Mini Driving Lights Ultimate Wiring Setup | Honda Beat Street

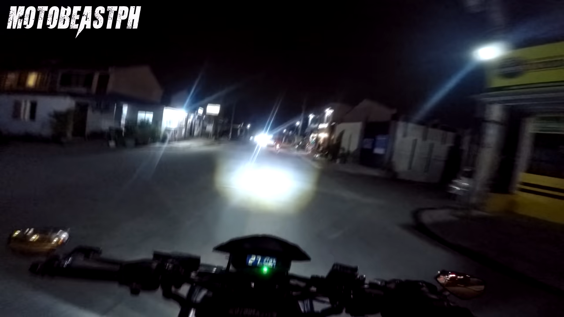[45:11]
Yan Night ride na kami ni OBR And MDL natin O lakas o Off natin O parang wala ilaw eh O naka MDL O lakas o
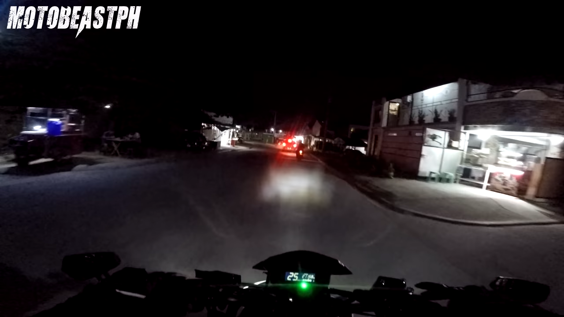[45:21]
Grabe Apakalakas Magalala kami ngayon sa amin o Clark Ano ba Stress reliever Medyo stress na raw si OBR sa work Tama ba ba Stress reliever Night ride Kaya mag ride ng gabi Ano Mas mahangin
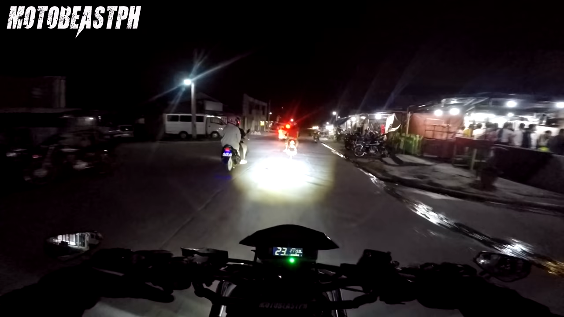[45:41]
O diba Kakapon dapat Kakapon ko dapat Bibigyan ng Ano Nang review Well nabigyan ako ng review Kaya lang yung memory card ko Nakurop yung memory card ko eh Wala ko na save na footage Yun lang
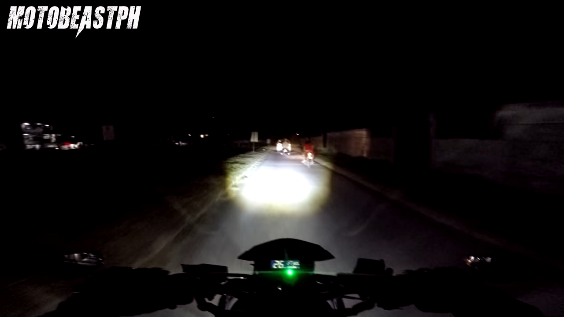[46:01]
Footage na Nandun sa ano Sa may Petron Yun lang Diba hindi ko na nakapi Wala Nag corrupt na yung memory Ulitin ko na lang yung ano Review ko ngayon Laka sa MDL Grabe Baka solid Nakikita nyo rin yung side mirror ko Nagpalit din ako Kabarin dulit ako Hinais ko na kasi yung side mirror vlog Binanggit ko nga sa inyo Diba Medyo may Mga modification tayong ginagawa Eh kaya Binalik ko muna yung bar end
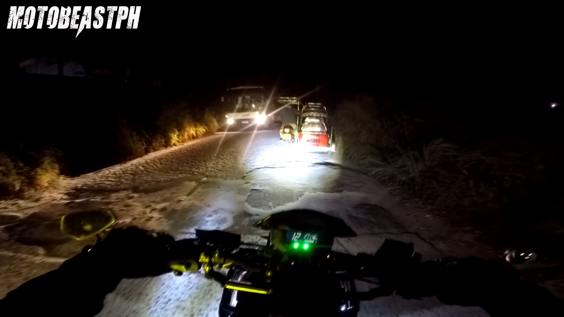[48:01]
Mahirap Di mo kita yung lubak Dyan mo kailangan ng ano Supplementary lights So yun nga Mini driving lights Auxiliary lights Yan Blue water Ganyan Laser gun Maraming klase yun Iba iba Ito nga yung pinadala sa atin Ni JCI Lady Yung niregalo nya Mini driving lights Ganda sya Malit lang sya eh Iba kasi malalaki Hindi ko rin type Gusto itong ganito Medyo stealthy Yan na Dyan sya nakamount Sa may crash card natin Itong sakto lang Para nakapantay lang sya Nang ano Mga headlight ng kotse No
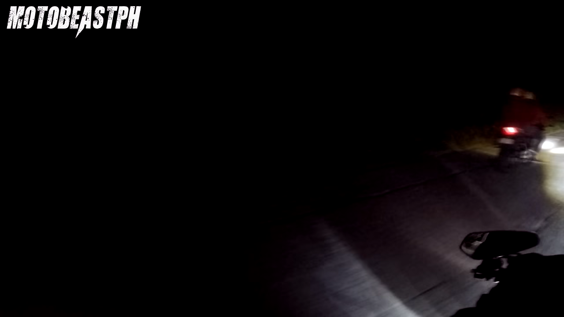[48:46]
Nandito magandang gamitin Yan Overtake muna tayo Cool Lakas Yan nakakitang kita Pag wala ko yan Wala wala kang makita Kita nyo Yan nakakitang kita ko na Yan napaka solid nito Makita nyo lang Reaction ko kagabi eh Kaso no Corrupt yung memory natin eh Nagihiyaw na ako sa tua eh Di ba B?
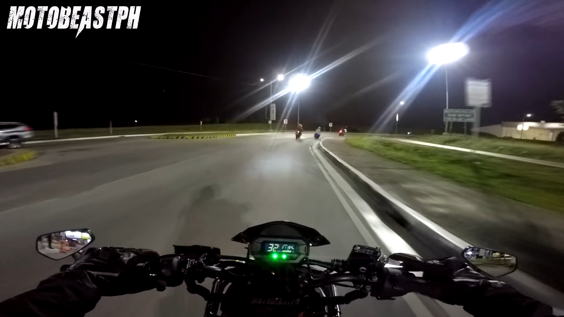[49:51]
Supplementary lights Or auxiliary lights Yan MDL Off muna natin Maliwanag naman na dito eh Magamitin mo lang sya Pag ano Hindi maliwanag yung ano Daan Yan yun ang tamang paggamit nyan Oop ito to eh